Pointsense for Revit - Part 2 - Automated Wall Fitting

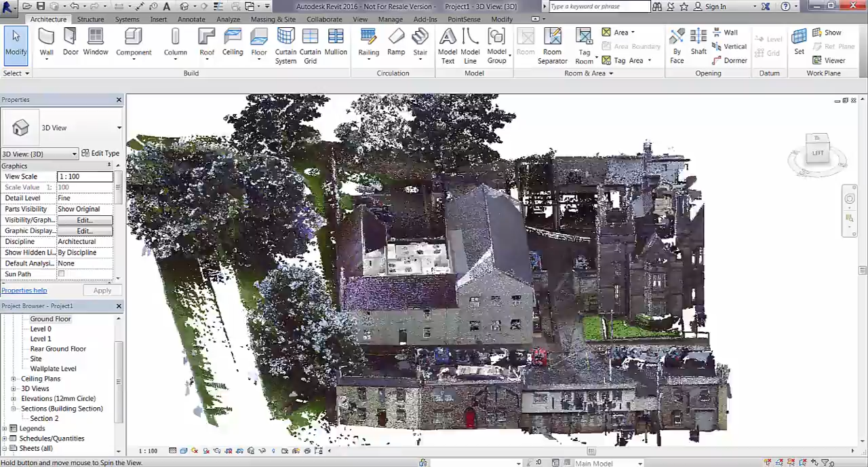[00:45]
and it is a 1960s office building of traditional construction.
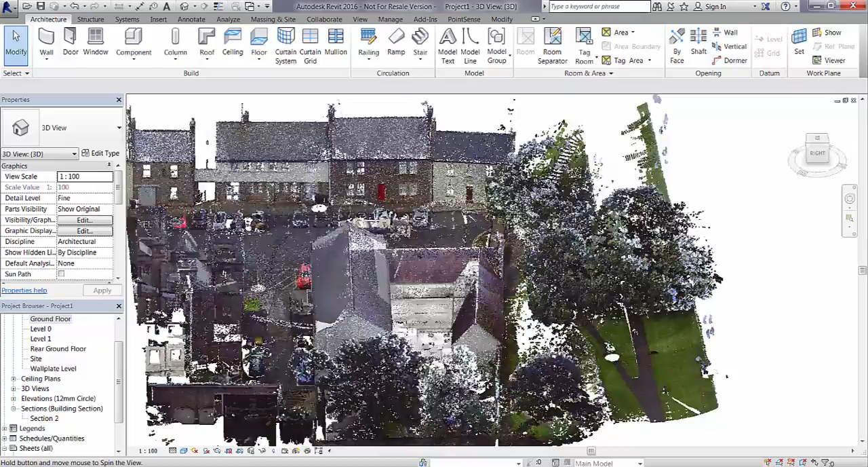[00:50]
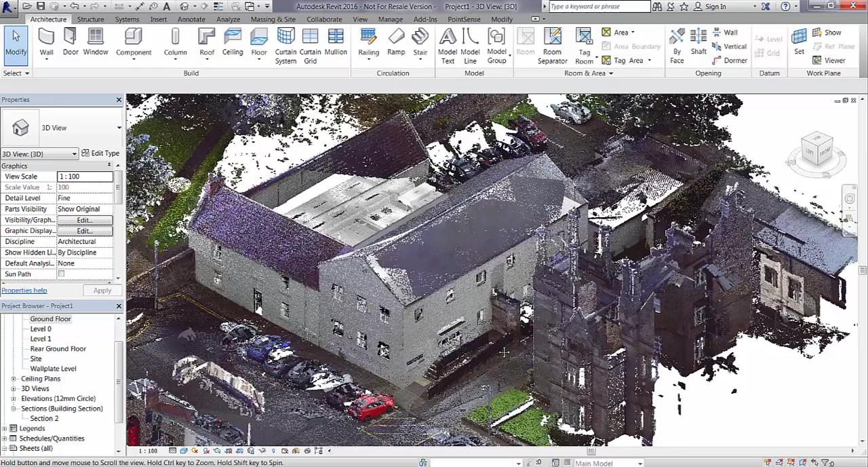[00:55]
If we just go to a predefined section that I've already made, you can see the buildings on split levels, and I have already taken the liberty of creating some actual levels for us to work from.
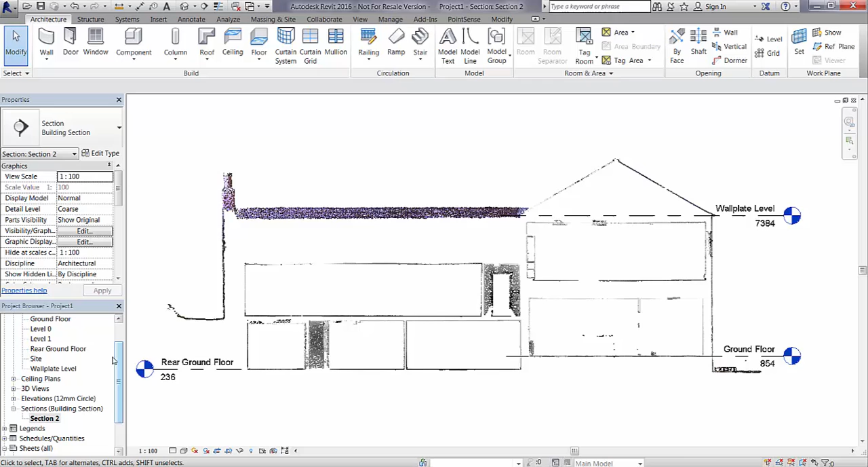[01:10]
If we just go to the ground floor, and zoom in,
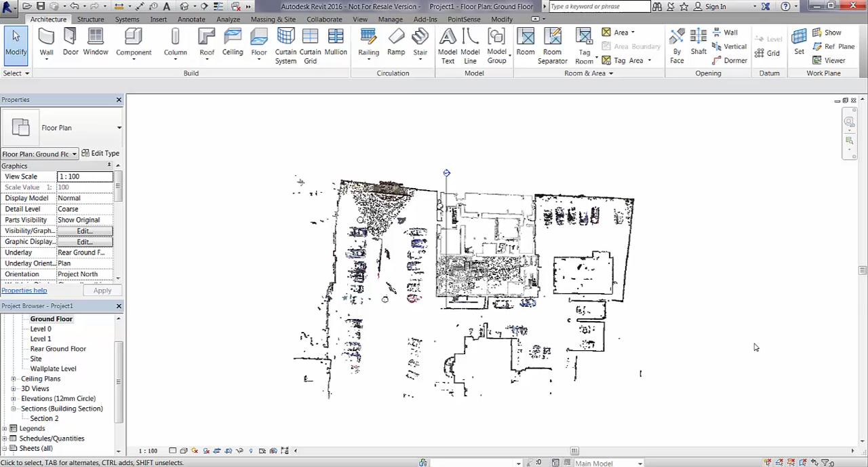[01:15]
one very important thing that we need to remember when
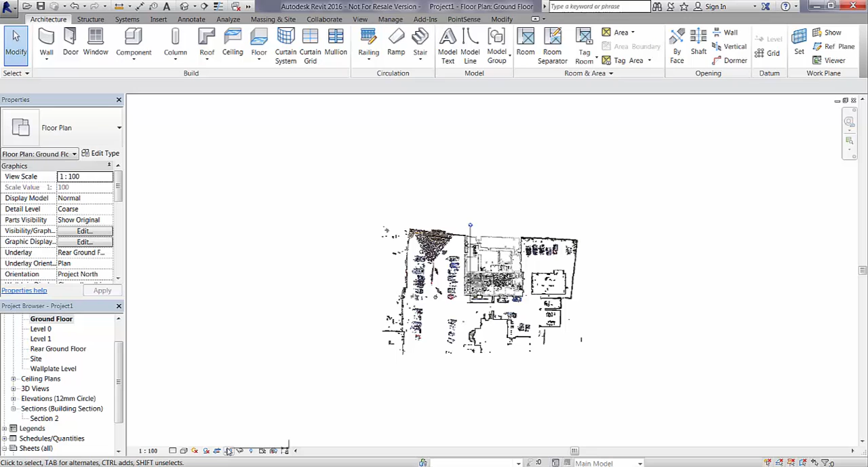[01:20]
using the prepare point cloud function is that we need to set the clipping range of their view. We can do this by enabling the clipping box, selecting it, and clicking edit crop.
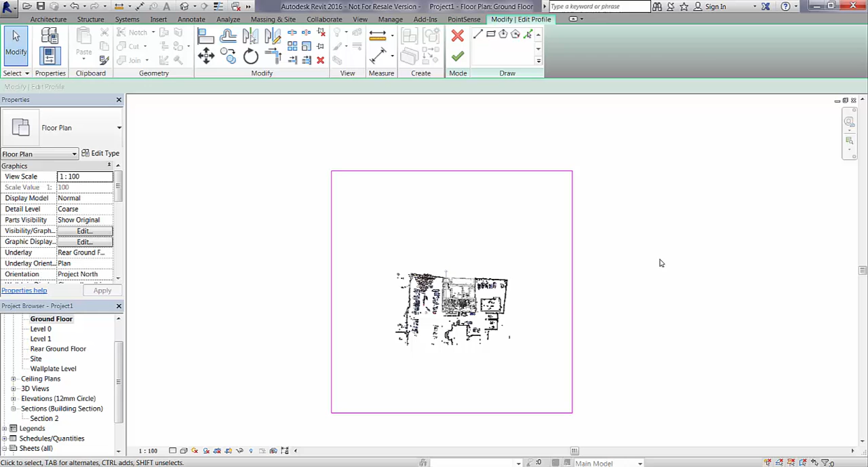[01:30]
We are then going to delete that crop region area,
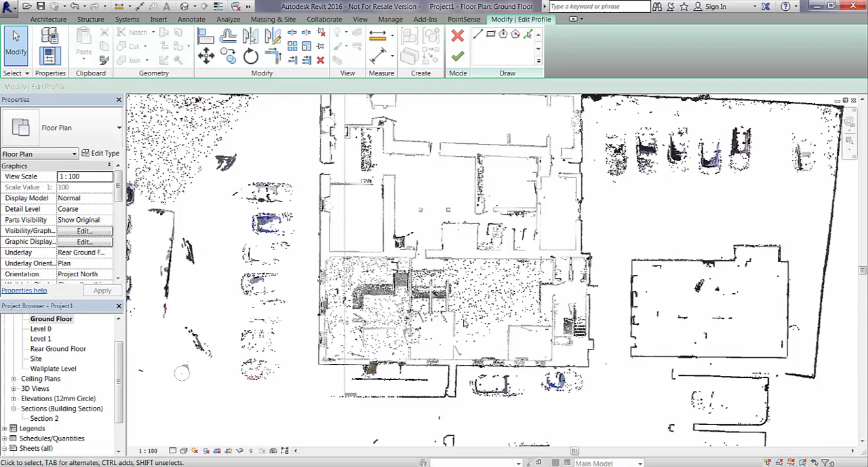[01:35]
and create a new one around the outside of the building.
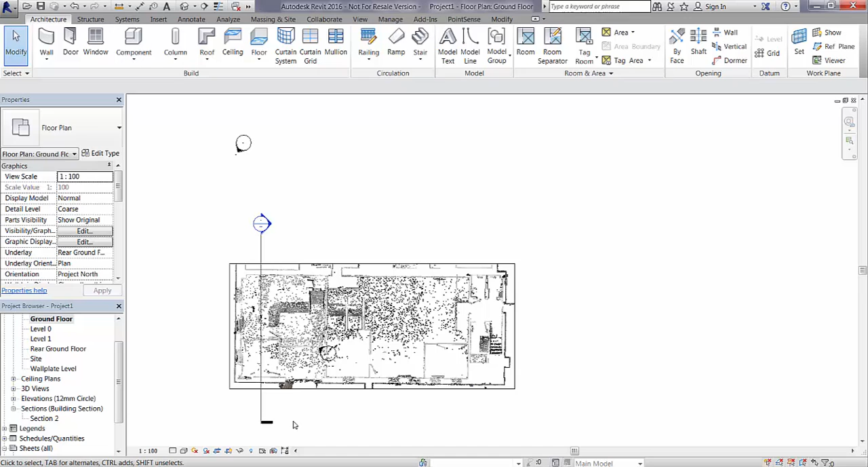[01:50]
So now we've changed that, the second thing we're going to do is just to hide that off. And then we're going to go to our view range, and we're going to edit the view range.
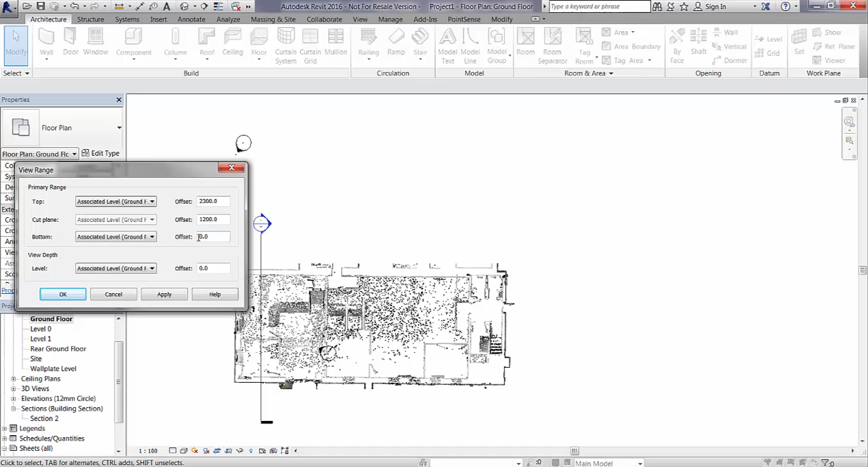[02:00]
We're just going to lift the base of this view range up very slightly, about 600mm, just so we've got rid of some of the floor area, and we've got a nice clean view that we can now run the prepare point cloud tool on. So, if I now go to my point sense tab,
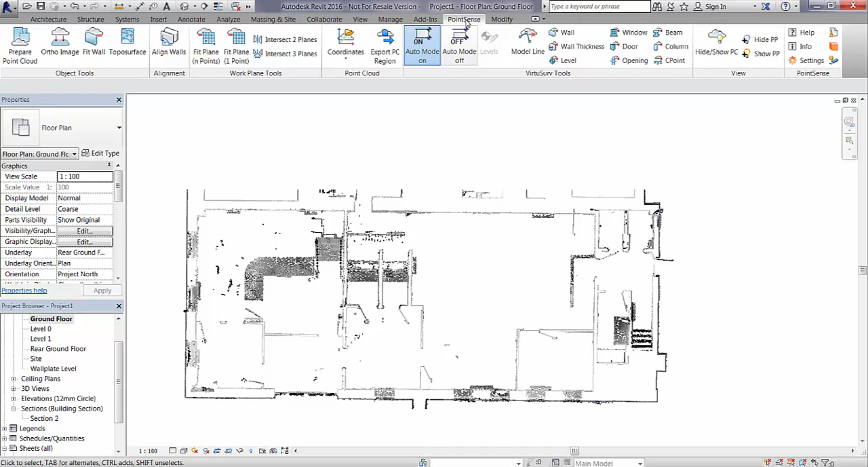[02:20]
and I click on the prepare point cloud tool, we are now going to be presented with a new dialog box. This dialog box is going to tell us our lower level offset, which is 600mm, and our upper level offset, as well as the clip box size. It's going to give us the option to prepare a point cloud and insert it hidden into this view, insert into this view and hide the point cloud, or to create a copy of this view and locate it there.
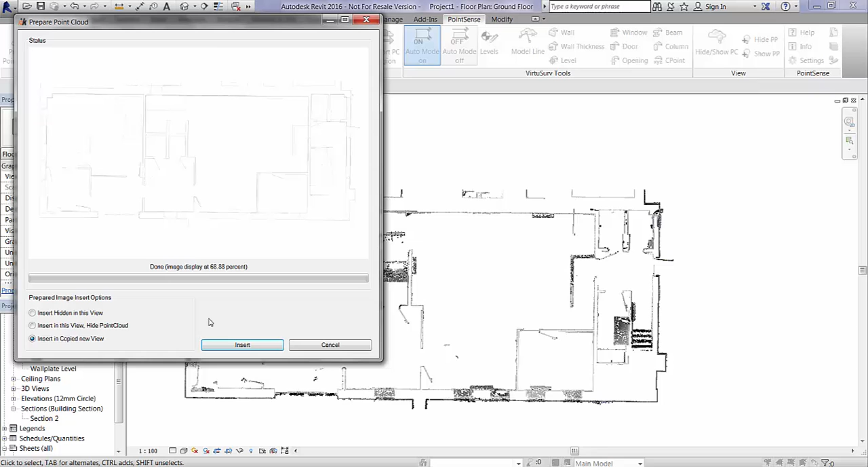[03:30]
Essentially what is going on now is an orthographic image has been generated, which we can then insert it into the project. So I'm just going to go now and open up my ground floor prepared view, which has been added into my project browser there, and as you can see, the prepare point cloud function has basically created an x-ray type image to give us a much better
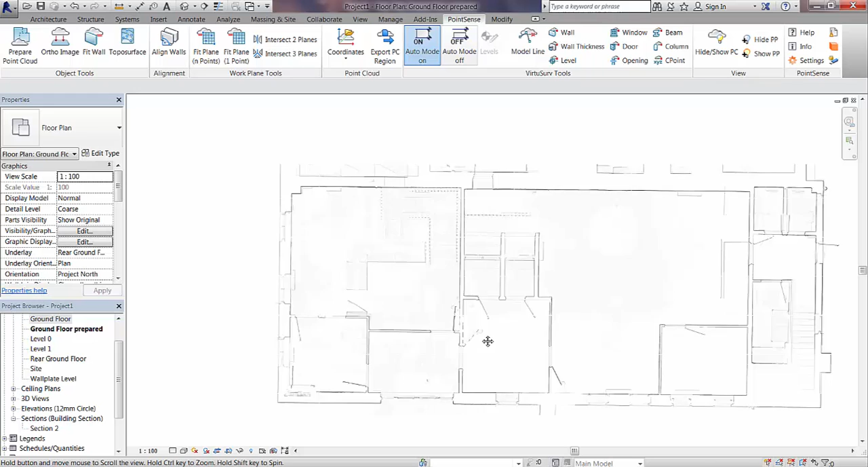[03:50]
definition of the main surfaces, which we can see on the plan. So if we just open up the original point cloud view and tile these two together,
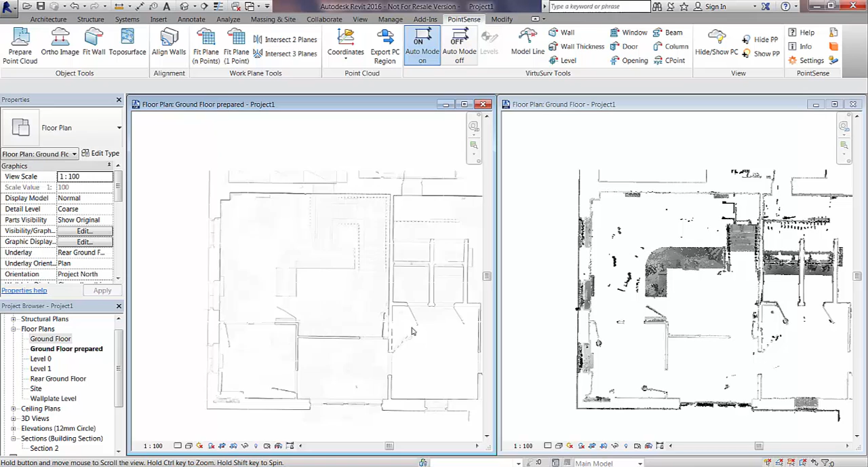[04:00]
and we're just zooming in on a couple of elements, you can see the difference that has been made and how well you can actually now see the edges of the walls.
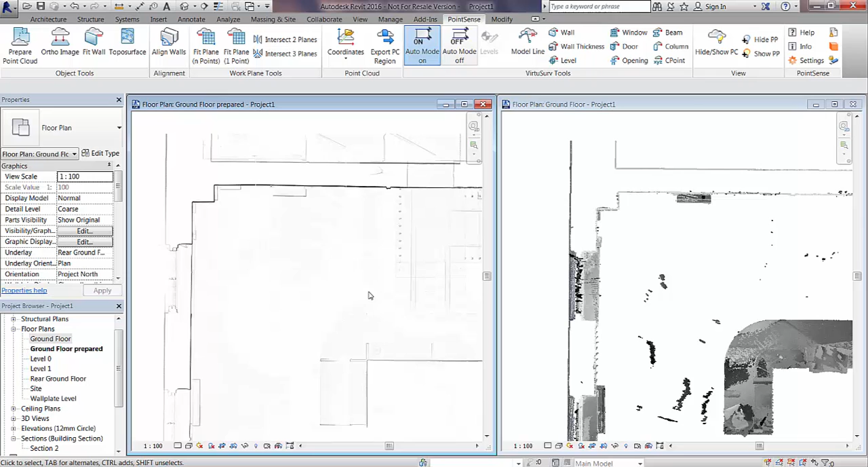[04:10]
particularly around window openings, we can also see the stairs a lot more clearer now,